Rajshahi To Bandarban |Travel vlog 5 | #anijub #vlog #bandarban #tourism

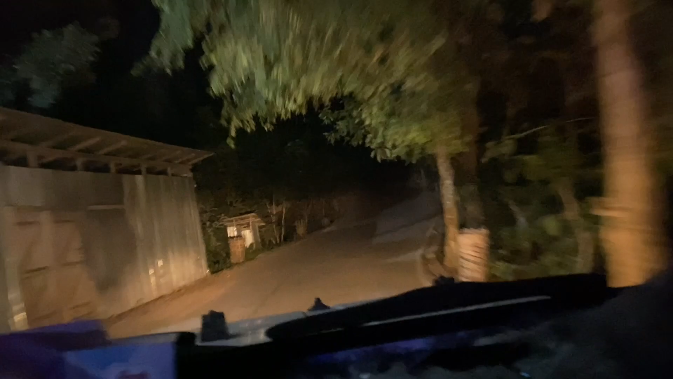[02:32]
এই তো চলে আসলাম নীলাচল। রাত্রে পাহাড় থেকে শহরের দৃশ্য ঠিক এইরকমই দেখায় নীলাচল থেকে।